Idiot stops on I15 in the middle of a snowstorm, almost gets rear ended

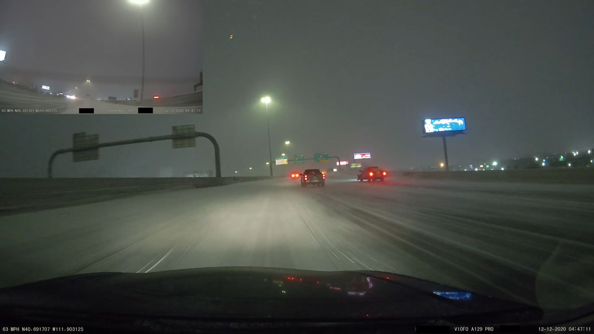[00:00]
the one we have now, because it's not like our main car. Woo! Woo! Woo! This is fun. You're not supposed to stop, idiot. Yeah, you're dumb.